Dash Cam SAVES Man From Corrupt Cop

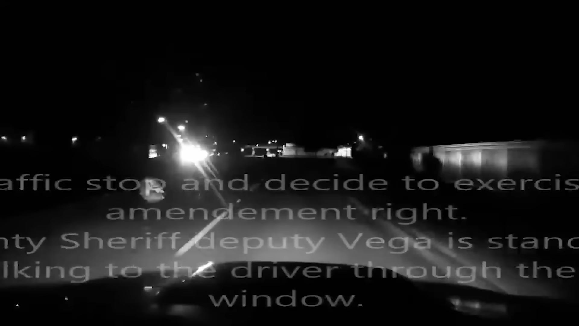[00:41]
Mr. Clear Lake rolled down his window and yelled an anti-police sentiment, including a profanity at Deputy Vega as he drove by.
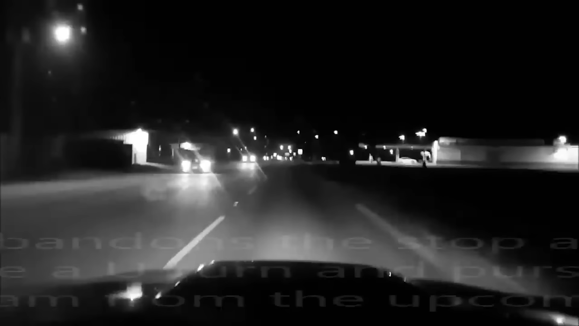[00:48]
Deputy Vega abandoned the traffic stop, got in his vehicle, made a U-turn, and began to follow Mr. Clear Lake. Mr.
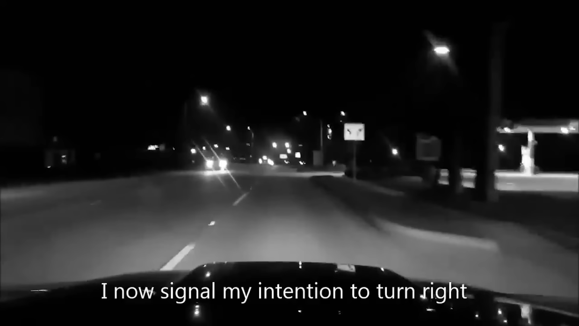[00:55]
Clear Lake properly signaled and made a right turn, and Deputy Vega activated his lights to pull him over.
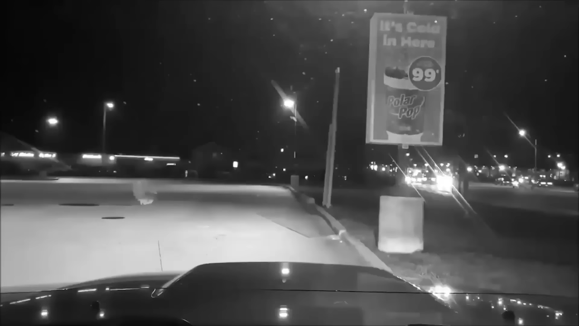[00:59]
Mr. Clear Lake immediately pulled into a gas station and stopped his vehicle.